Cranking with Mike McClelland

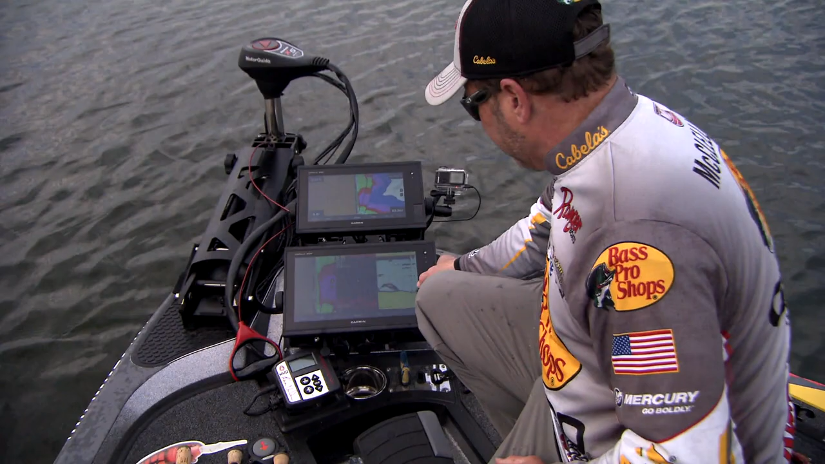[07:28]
anything that you're seeing between this line and the beginning of the history
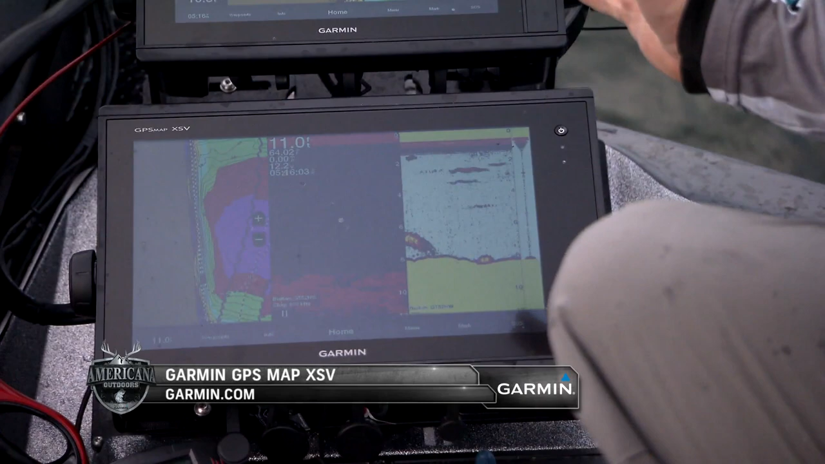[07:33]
is actually there that is live sonar everything from here over is memory so I always want my live scope or my a scope running and I always want to make sure I'm running my gain in manual.
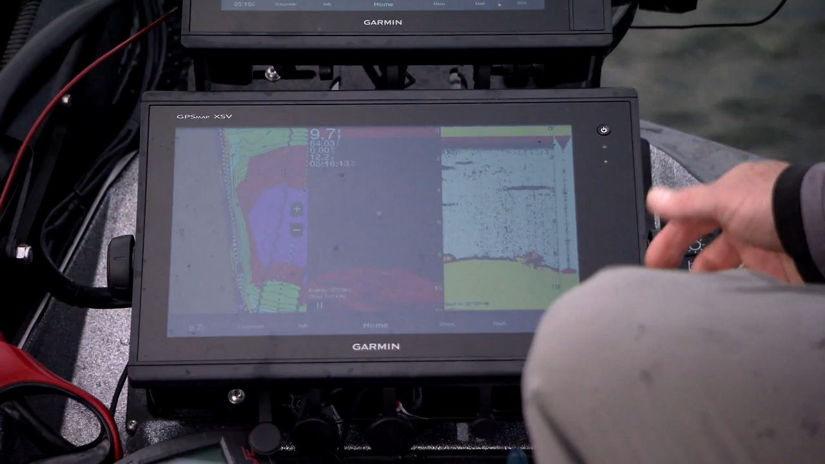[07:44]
The reason I do that is when you get around to other boats your unit will actually try to start adjusting itself down automatically because of the interference.